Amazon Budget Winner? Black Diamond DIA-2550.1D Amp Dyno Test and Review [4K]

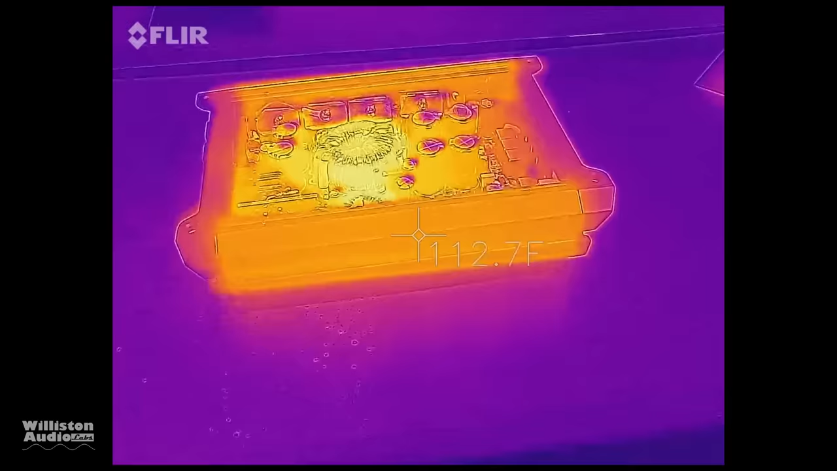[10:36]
On screen: spot 112.7°F
All right, let's check those temps.
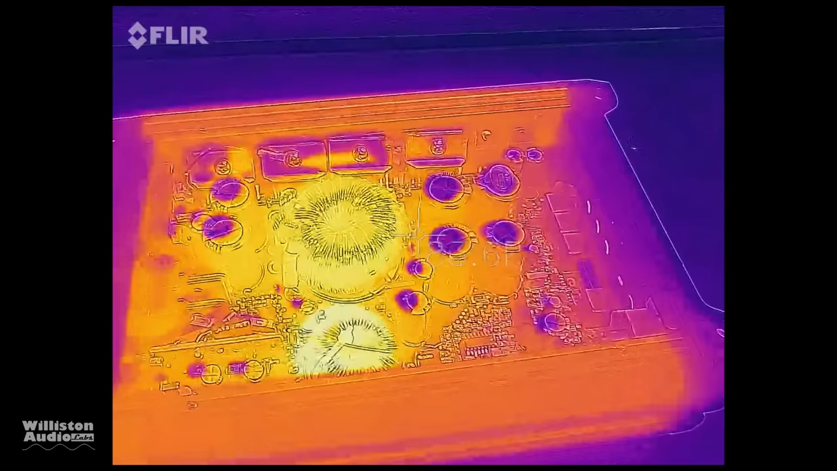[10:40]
Oh, yeah, 133 in the transformer.
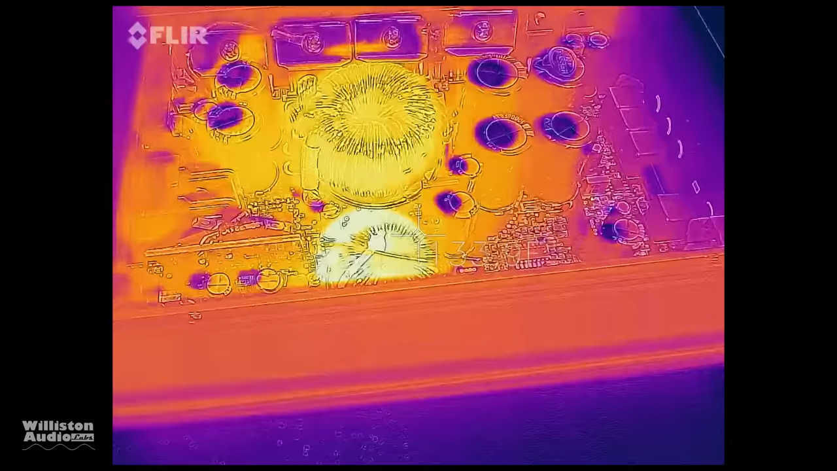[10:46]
140. 143, it looks like, on that choke.
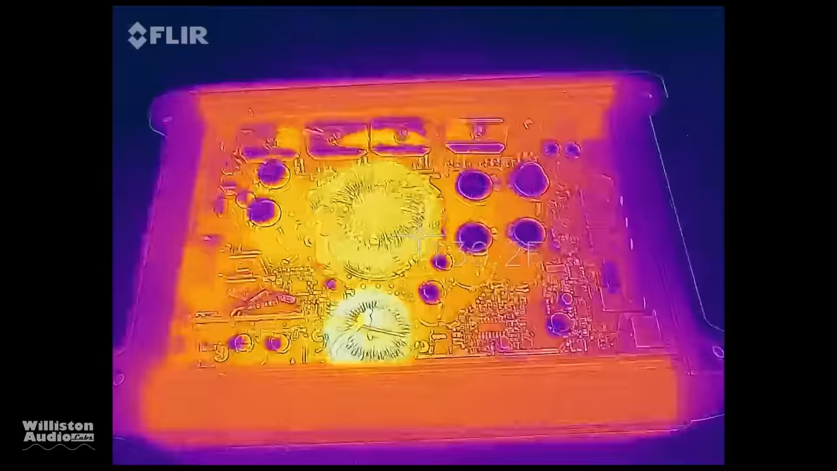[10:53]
There you got cool thermal image of the whole amp.
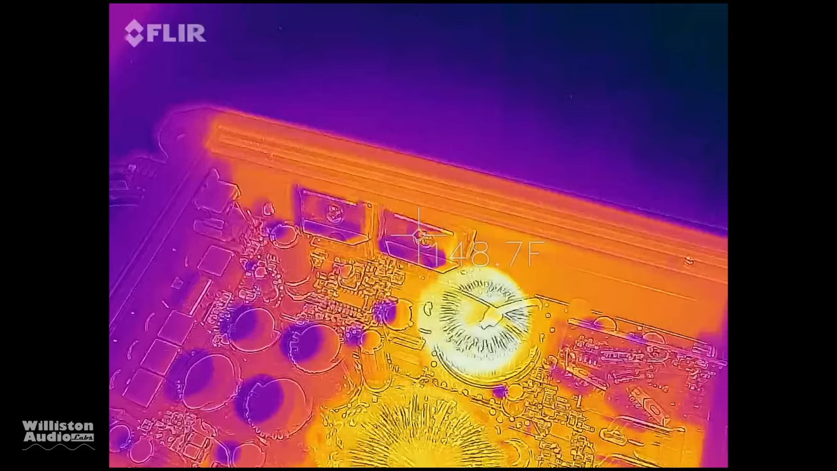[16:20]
On screen: spot 148.7°F
Right about 160 there on the transistor.
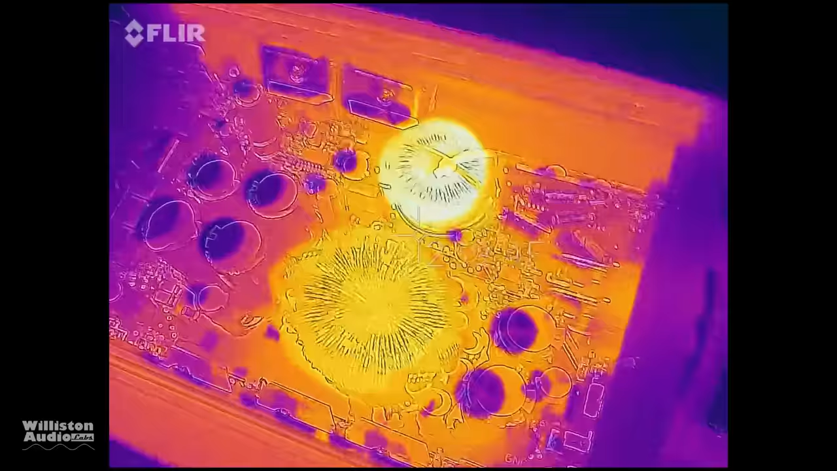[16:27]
But it did go into thermal. Just like it's supposed to.